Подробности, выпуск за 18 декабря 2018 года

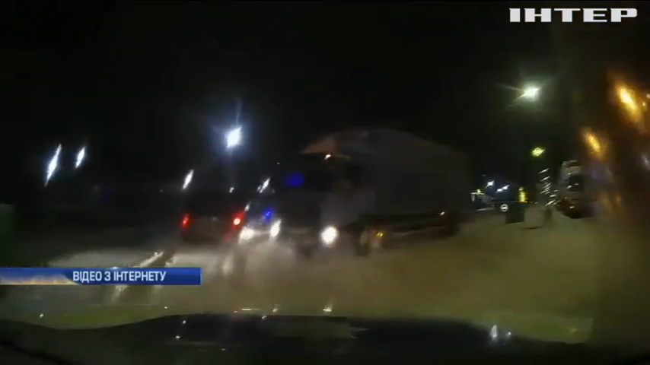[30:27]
Водій автомобіля «Мерседес», приймаємо праворуч, зупиняємося. Патрульні переслідували порушника майже годину.
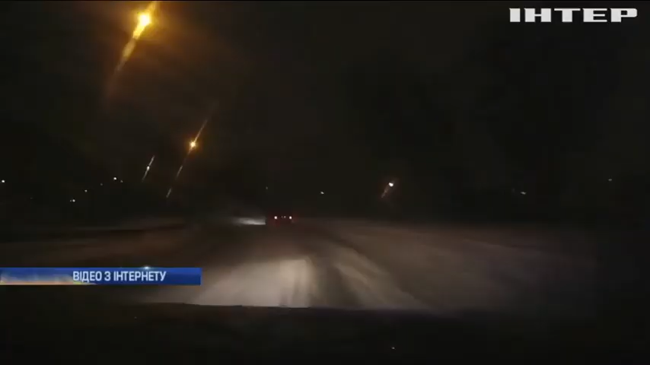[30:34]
Мерседес облетів півміста, на своєму шляху збивав поліцейські автівки, намагався протаранити і паркан, але невдало.
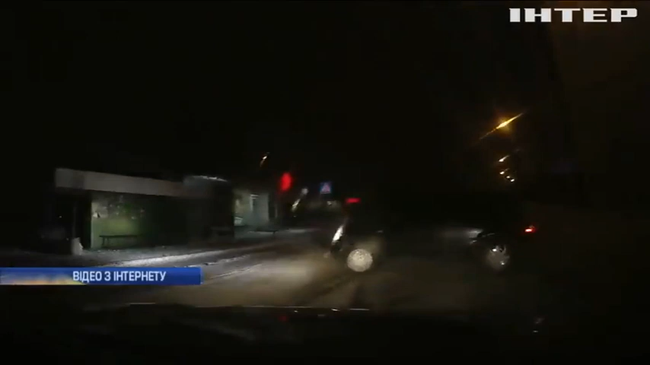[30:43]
Коли позашляховик зрештою зупинився, його оточили,
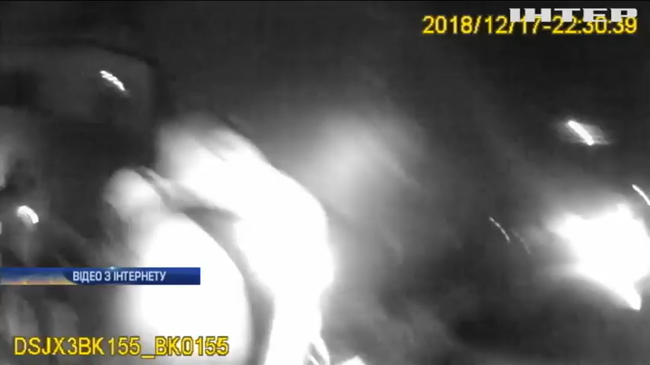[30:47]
але навіть тоді чоловік спробував втекти.
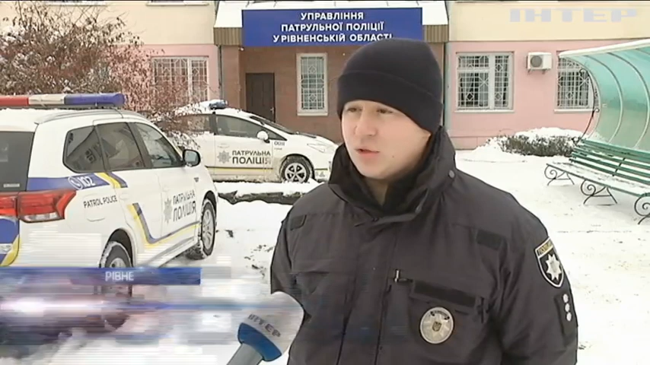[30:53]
Водій увімкнув передачу заднього ходу і намагався знову ж таки уникнути зупинки і відповідно і затримання. Це було застосовано особисто вогнепальну зброю шляхом пошкодження коліс.
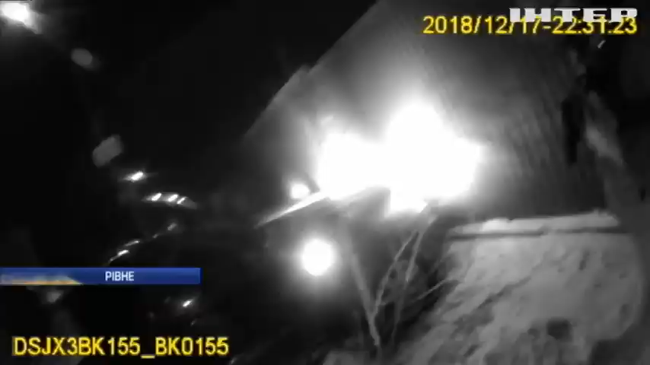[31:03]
Надалі було здійснено затримання водія і застосовані спеціальні засоби кайданки.
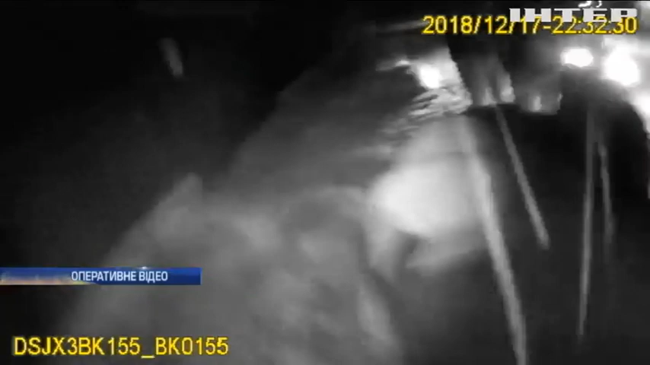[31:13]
Під час затримання травму дістали правоохоронці. В результаті його дій постраждало троє поліцейських, які з різними травмами зараз проходять медичний огляд.